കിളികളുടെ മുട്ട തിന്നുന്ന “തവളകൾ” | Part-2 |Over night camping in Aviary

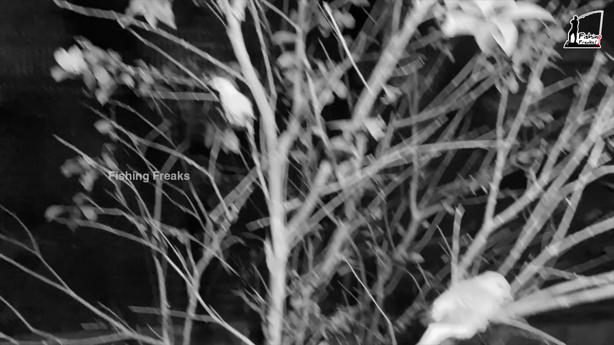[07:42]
നമ്മൾ ഡയമണ്ട് ഓടിയിട്ടുണ്ട്. വേറെ ഒരു ജീവികളെ നമ്മളിതുവരെ കണ്ടില്ല.
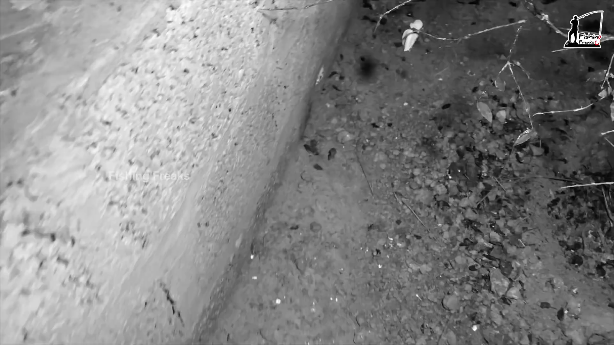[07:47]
നമ്മൾ അതിനെയാണ് മെയിനായിട്ട് നോക്കുന്നത് കേട്ടോ. എന്തെങ്കിലും ജീവികളൊക്കെ ഉണ്ടോ? ഈ കാണുന്ന മരത്തിൽ ഒത്തിരി കിളികൾ ഇരിപ്പുണ്ട് കേട്ടോ. ഞാനിതിൻ്റെ ഇടയ്ക്കൂടെ അങ്ങോട്ടേക്ക് പോകാൻ വേണ്ടി പോവാണ്.
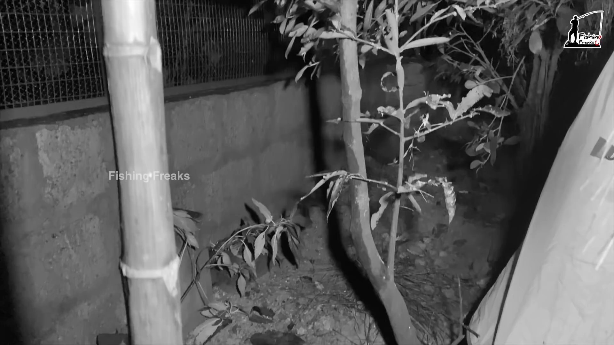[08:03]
അധികം സൗണ്ട് ഉണ്ടാക്കാതെ ഞാൻ പോവാണ് കേട്ടോ. ഇതുണ്ടോ? നമ്മുടെ കിളികൾ ഇരുന്ന് ഉറങ്ങുവാണ്.
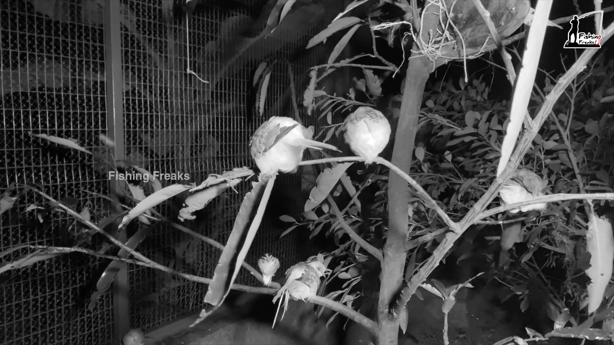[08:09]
ഈ ഇരിക്കുന്ന ഒരു വെറൈറ്റി ഫിഞ്ചാണ്, ഈ ഉണ്ട പോലെ ഇരിക്കുന്നത്.
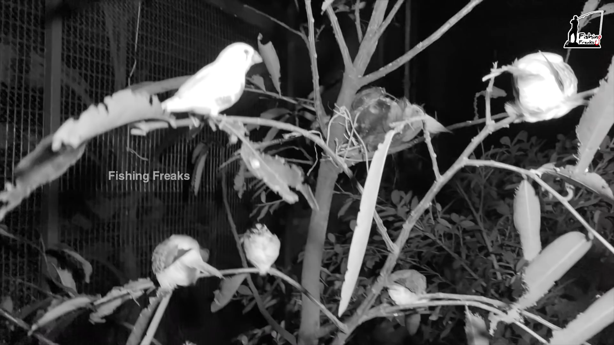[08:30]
അപ്പോൾ ഇതിൽ 1, 2, 3, 4 ഡയമണ്ടും 2 വെറൈറ്റി ഫിഞ്ചും 2 നോർമൽ ഫിഞ്ചും ഇരിപ്പുണ്ട്.
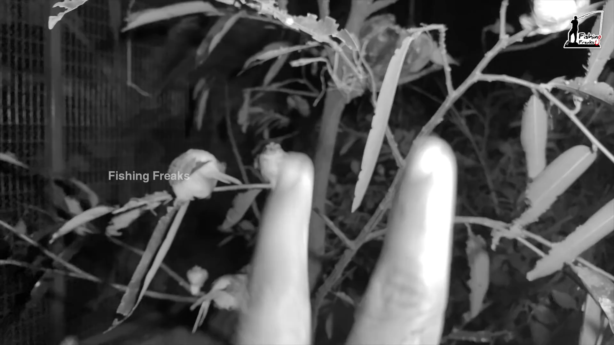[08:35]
നമ്മളിവരെ ഡിസ്റ്റർബ് ചെയ്യുന്ന നമ്മൾ അടുത്ത സ്ഥലത്തേക്ക് പോവാണ്. ഈ ഒരു കിളിക്കൂട്ടിൽ കിളികളൊന്നും ഇരിപ്പില്ല കേട്ടോ.
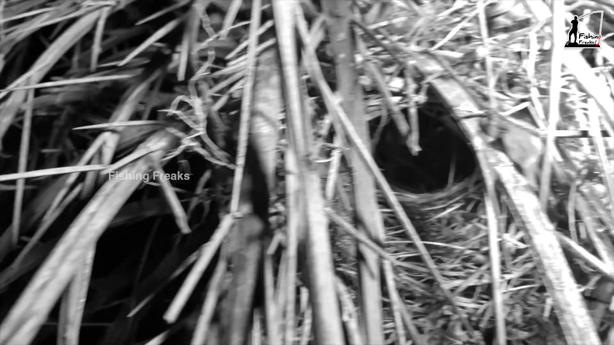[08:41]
വേണ്ടോ? ഈ ഒരു കിളിക്കൂട്ടിൽ കിളികളൊന്നുമില്ല. അപ്പോൾ നമ്മൾ ഈ ഒരു സൈഡ് ക്ലിയർ ചെയ്തു. ഓ, ഇതാരെ എണീറ്റ് വന്നതിനൊക്കെ നോക്കിയേ. ഇവന്മാരെ ഉറക്കത്തിൽ എണീറ്റ് വന്നിരിക്കുവാണ് കേട്ടോ.
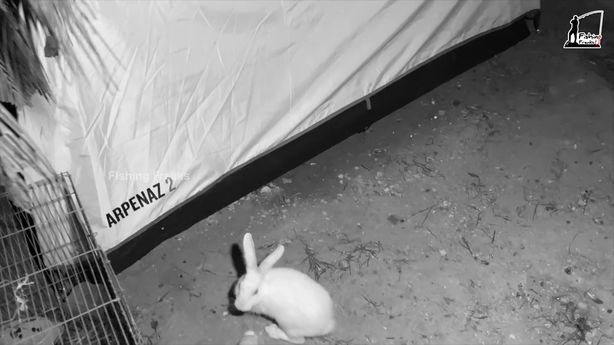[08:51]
ഇത് രാവിലെ നിങ്ങൾക്ക് എന്താണ് പരിപാടി? ഉറക്കത്ത് നിങ്ങൾക്ക് എന്നാ പരിപാടി? ഇതുണ്ടോ? മുഴകളെല്ലാം വന്നു കേട്ടോ.
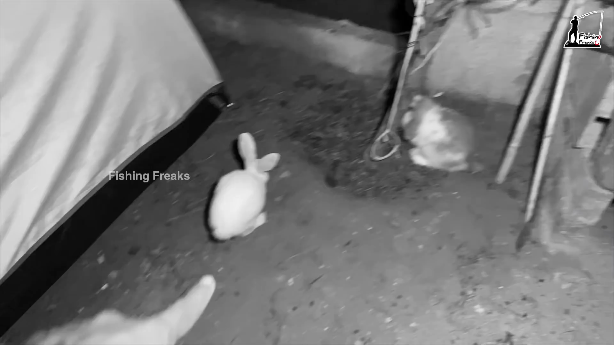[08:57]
എനിക്കൊന്ന് വെട്ടം അടിച്ചിട്ടാണ് അമ്മമാർ വന്നത്. ഓക്കെ, ഇനിയിപ്പം നമുക്ക് നോക്കേണ്ടത് ഇവിടെയാണ്.
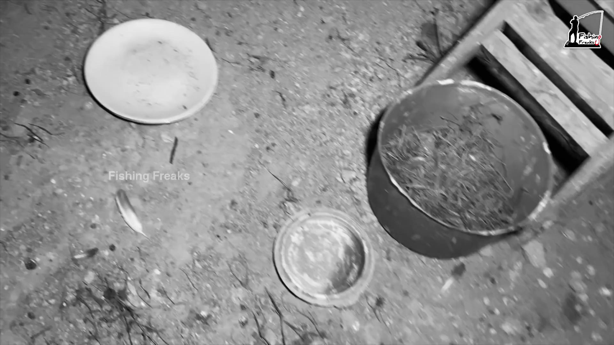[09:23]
അതിനുശേഷം നമ്മൾ ഇതിനു വേണ്ടി പോവാണ്. ഇത് കണ്ടോ,
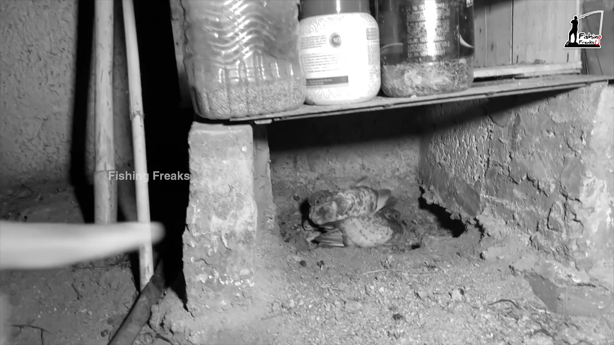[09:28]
നമ്മുടെ കിളിക്കൂട്ടിൽ പുതിയതായിട്ടുണ്ടായ പ്രാവിൻ്റെ കുഞ്ഞുങ്ങൾ മുയൽ തുളച്ച് ആ സ്ഥലത്ത് കയറിയിരിക്കുകയാണ്. ഇതുണ്ടോ?
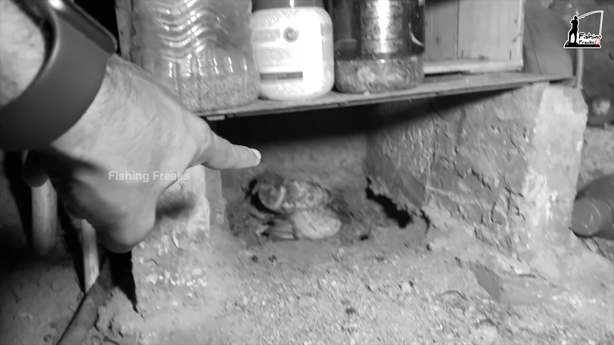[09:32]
മുയൽ തുളച്ച് ഒരു കുഴിയാണ് ആ കാണുന്നത്. ആ കുഴിക്കകത്താണ് നമ്മുടെ പ്രാവിൻ്റെ കുഞ്ഞുങ്ങൾ കയറിയിരിക്കുന്നത് കേട്ടോ. അമ്മമാർ അതിനകത്തിരുന്ന് ഉറങ്ങുവാണ്. എന്നാണ് നോക്കി വന്നേ?
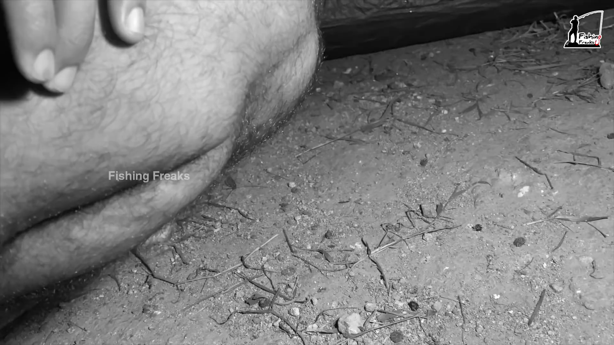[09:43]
ഇവിടെ ഞാൻ നിങ്ങൾ രാത്രിയിൽ എന്നാ ചെയ്യുന്നതെന്ന് വീട്ടിലെടുക്കാൻ വേണ്ടി വന്നാൽ. ഓ മൈ ഗോഡ് ഗൈസ്, ഇത് കണ്ടോ, ദൈവന്മാരാണ് പ്രശ്നം കേട്ടോ.
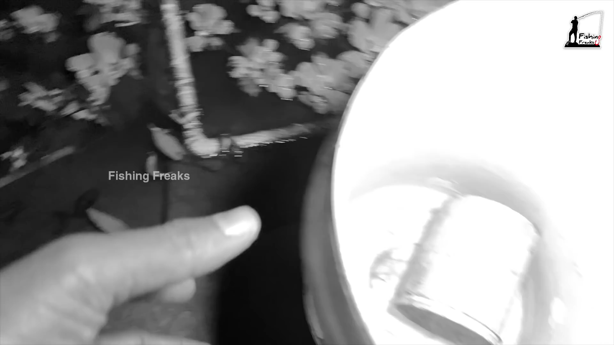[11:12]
നമുക്കിപ്പം സൈഡിൽ കൂടെ പോകുമ്പോഴേക്കും നമ്മൾ കാണുന്ന തവളകളെ എല്ലാം പിടിച്ച് നമുക്ക് ഈ ഒരു ബക്കറ്റ് ഇടാം. ഇതുണ്ടോ, ഇത് ഇരിക്കുന്നുണ്ടോ?